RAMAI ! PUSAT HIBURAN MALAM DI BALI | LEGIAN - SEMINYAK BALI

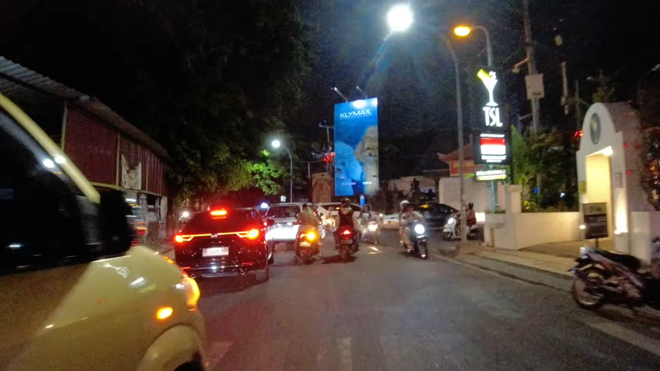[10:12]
Nah ini ada Bully teman-teman Wih
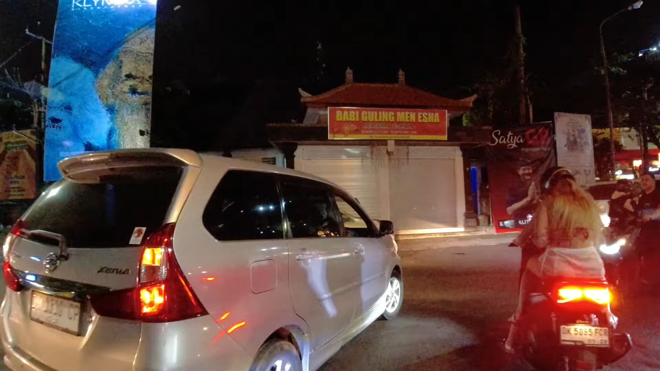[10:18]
Cuma di Bali Cuma di Bali nih Kayak gini teman-teman Bullynya itu
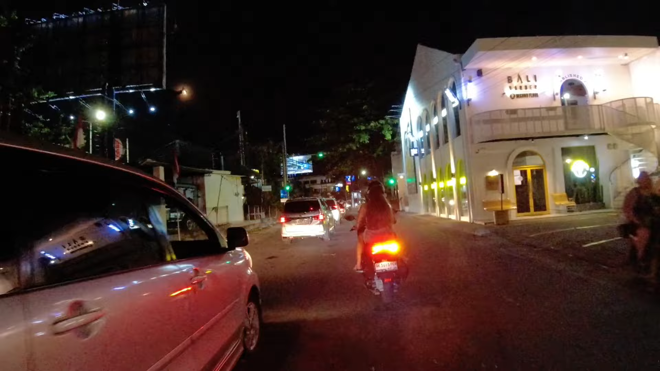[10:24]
Pakai Pakaiannya Seperti itu Kemudian
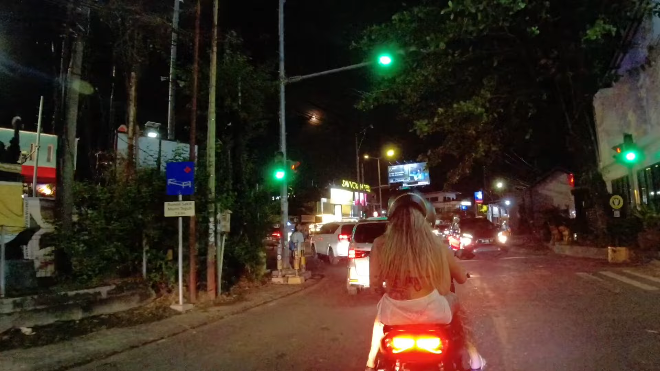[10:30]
Naiknya motor Oke kita Nah Di sebelah kanan kita Ini ada Sunset Point Teman-teman Sunset Point
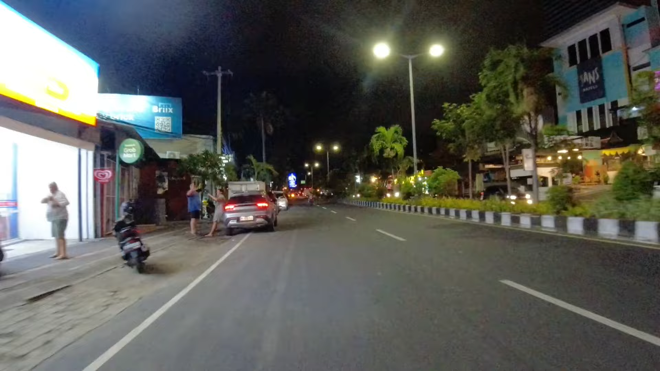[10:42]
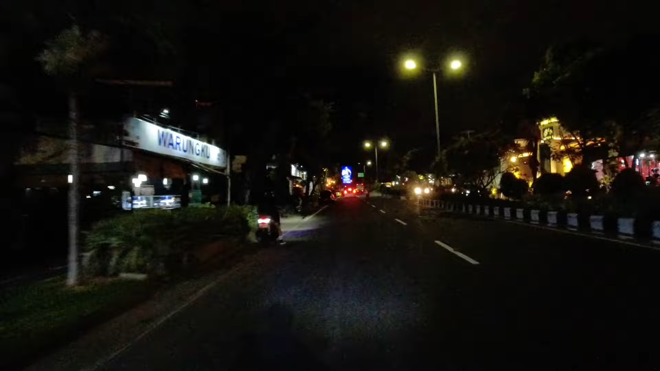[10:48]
Kalau misalnya lurus terus Itu ke kerobokan Teman-teman ya Jadi kalau misalnya Teman-teman lurus Ini adalah Jalanan menuju Ke kerobokan Bali
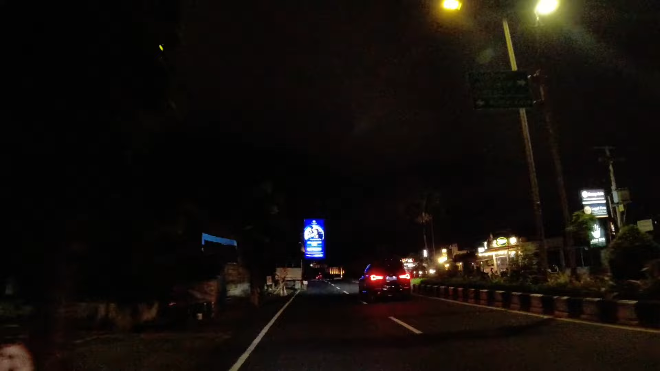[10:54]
ya Kalau misalnya ke kanan Dan kalau misalnya Ke kiri Kita ke arah Jalan Kayu Ayas Minyak Oke saya ajak Belok
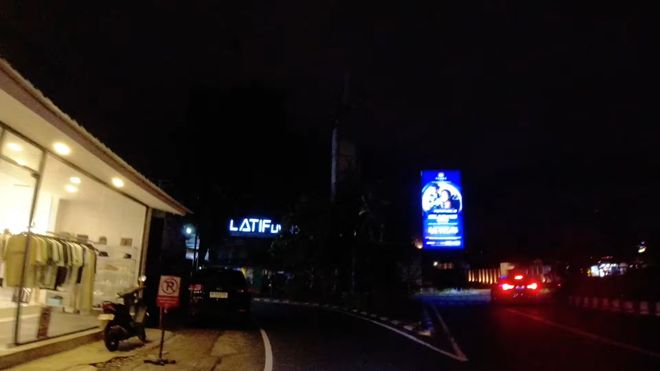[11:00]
kiri aja Kita Saya penasaran juga Gimana situasi Jalanan di Jalan Kayu Ayas Minyak Dan situasi ini Malam hari Masih Gerimis-gerimis Mengundang gitu Teman-teman Ya semoga Tidak hujan lebat aja Biar saya selesailah Perjalanan kali ini Teman-teman Supaya teman-teman Juga bisa tahu Gimana Di Seminyak Bali juga ya Jadi rutenya juga Lumayan Agak panjang sedikit
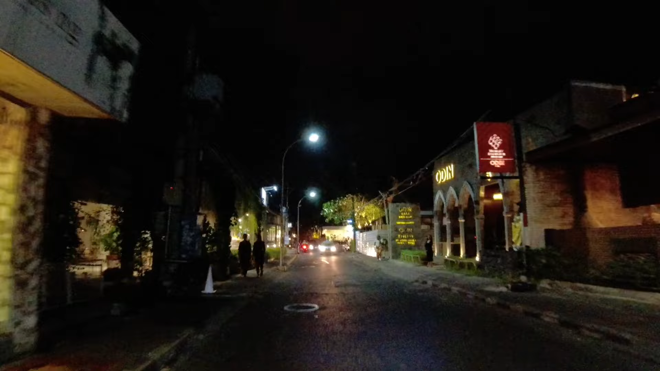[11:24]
Semoga tidak bosan aja Nah ini ada Turis asing juga Yang berjalan kaki
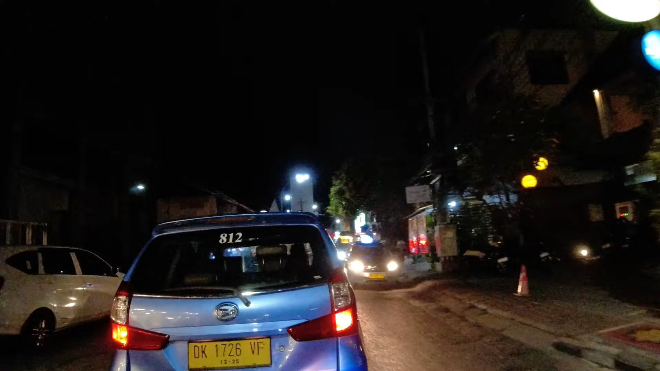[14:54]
Oke kita jalan Kita sambil menikmati Jalanan malam aja Oh ini Taksinya Tintin-tintin Lagi nyari penumpang
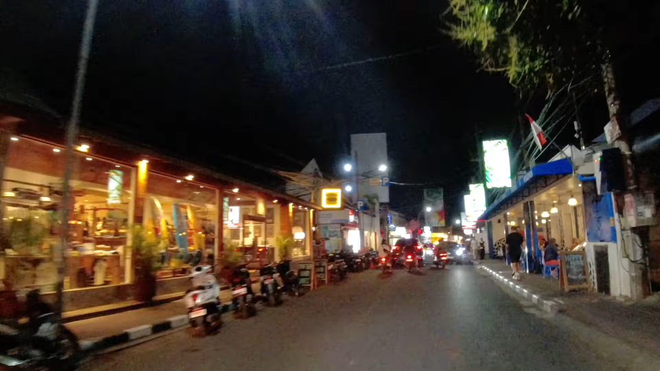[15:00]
Nah ini ada Restoran juga Jadi seru ya Jalan-jalan di
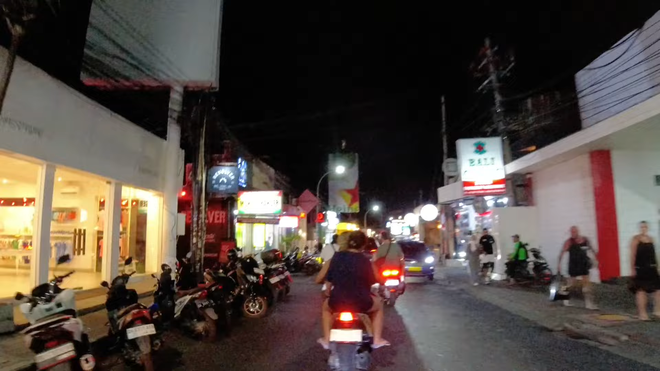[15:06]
Bali Sambil Kita Ngelihat
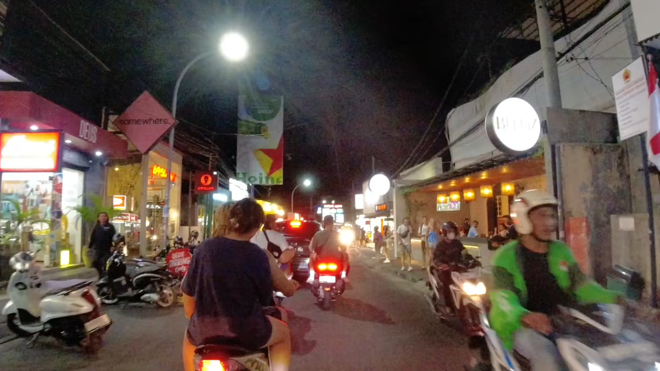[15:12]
Aktivitas Turis-turis Yang ada disini Di Bali itu Seperti apa ya Seperti ini teman-teman Nah ini Aktivitas turisnya Seperti ini
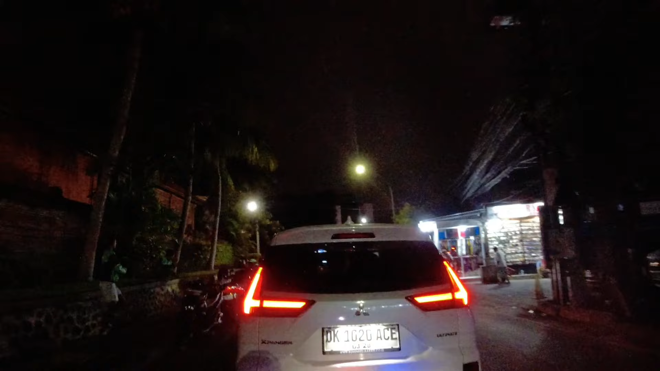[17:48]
Tengat Seminyak Bali Nah di sebelah kiri Ini banyak Kojol ya Yang sedang parkir Ya sambil Nunggu penumpang